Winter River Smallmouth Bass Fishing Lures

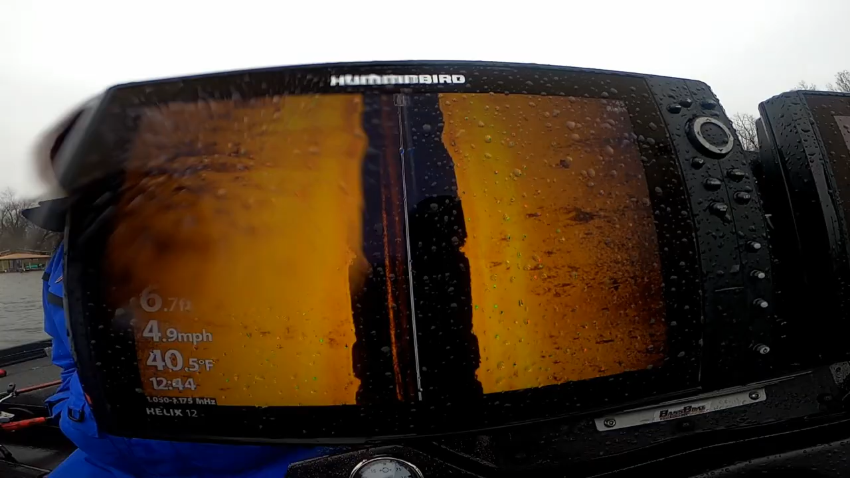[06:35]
On screen: depth 6.7 ft, water 40.5°F, speed 4.9 mph
Greg kept using his side imaging, looking for shad and also bass on there. And we finally narrowed a few down.